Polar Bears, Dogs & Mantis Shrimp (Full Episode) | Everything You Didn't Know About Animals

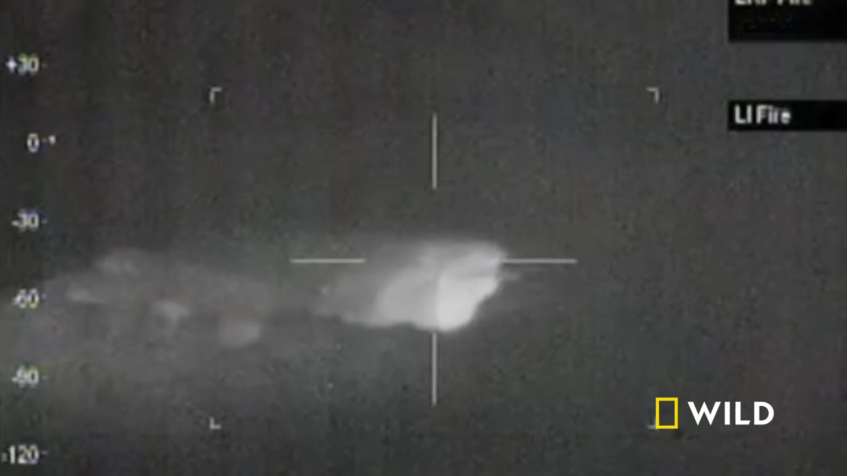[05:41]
If you fly over it with an infrared camera, most of the body doesn't glow very strongly at all.
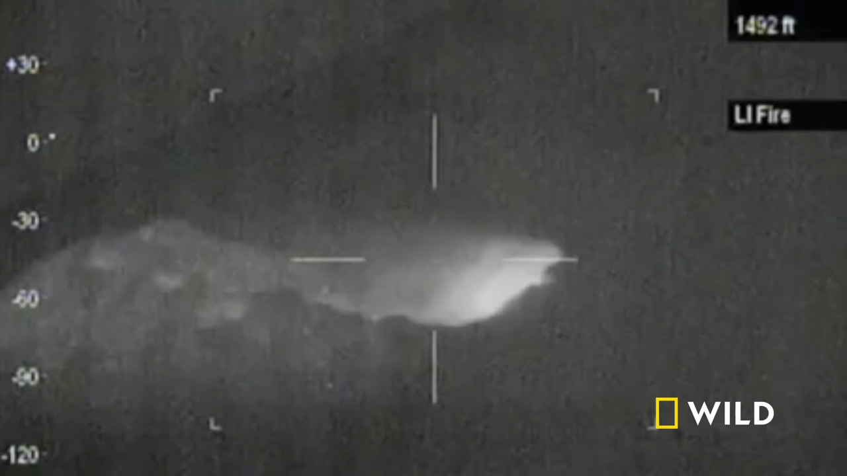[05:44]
So they're relatively hidden from the standpoint of how much heat they radiate.